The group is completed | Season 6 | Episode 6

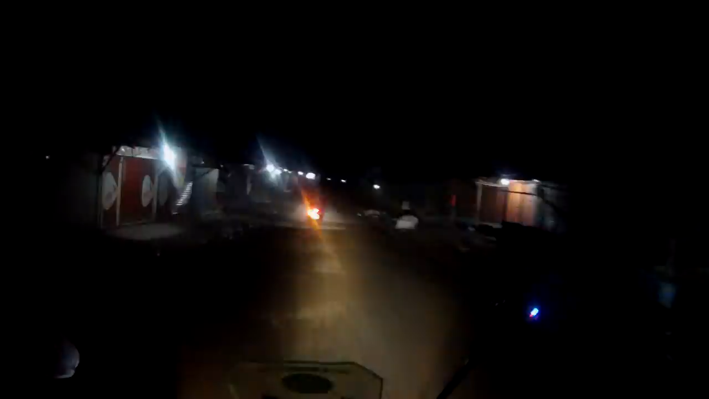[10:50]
This is what is to ride in the middle of the night in Bangladesh.